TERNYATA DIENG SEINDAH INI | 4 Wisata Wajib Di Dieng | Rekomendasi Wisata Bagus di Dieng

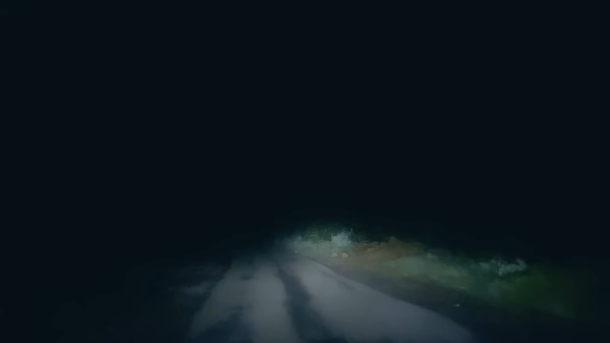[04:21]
tujuh gunung Tapi buat menuju ke puncak bukitnya tuh Bener-bener butuh perjuangan Boboers harus bangun
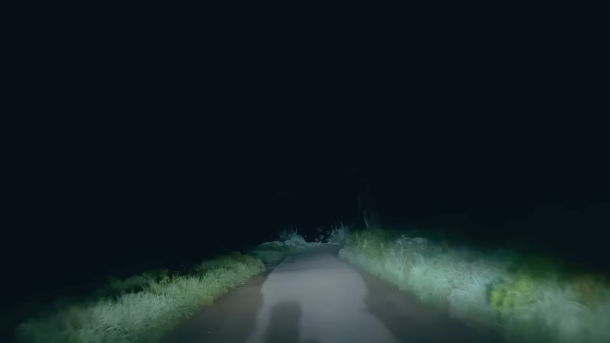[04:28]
At least tengah 4 ya Pokoknya jam 4 tuh udah mulai jalan Biar bisa ngejar sunrise Dan ini jalannya Aduh